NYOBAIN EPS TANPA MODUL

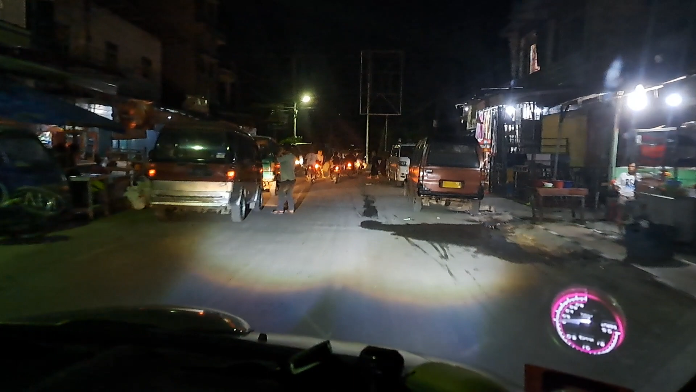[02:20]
Terus untuk Duramoto ini bisa dilihat sendiri ya, Duramoto ini luar biasa,
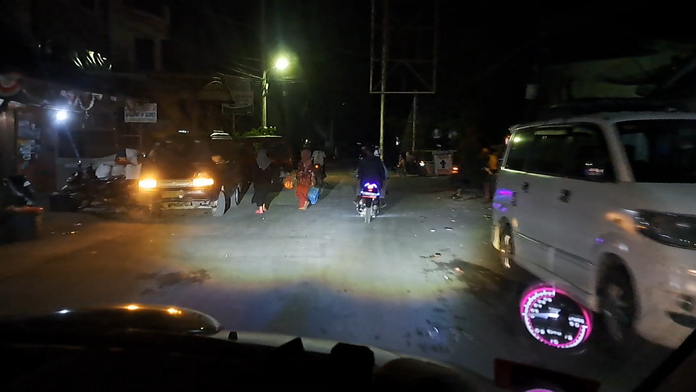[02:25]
cukuplah untuk upgrade lampu yang halogen ke
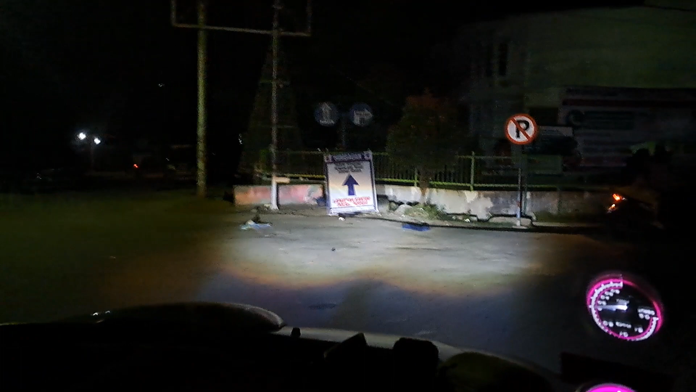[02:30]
LED yang masih pakai H4 ini cukup ya, terang juga.
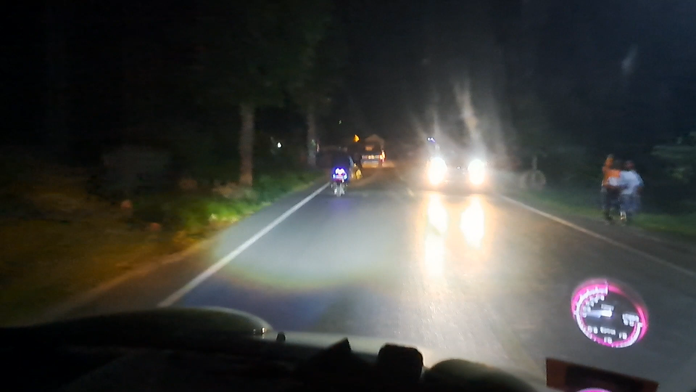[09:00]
jarang-jarang kendaraan. Ini dari arah berlawanan dan yang searah lumayan ada.
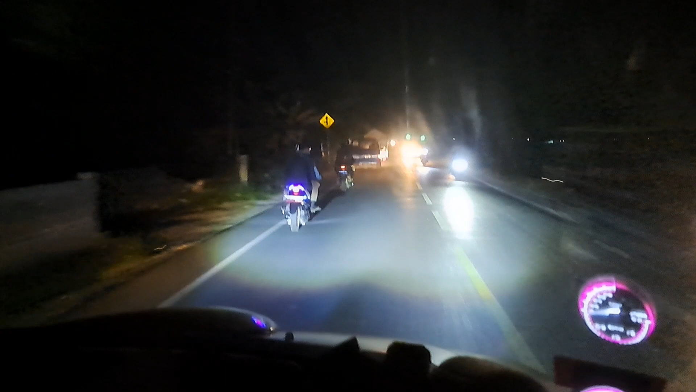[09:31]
Bilang Yus melaku.
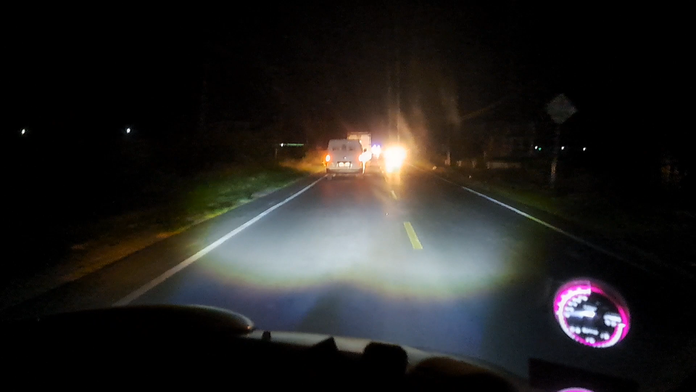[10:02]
meneh iki sing jarang. Anjane nyelip ora yo wis mlaku. Duromoto ini silahkan dilihat sendiri ya, ya seperti ini. Sudah sangat cukup menurut saya pribadi ya, dan sangat merekomendasikan kalau mau upgrade lampu dari halogen H4 ke LED H4, ini sangat recommended.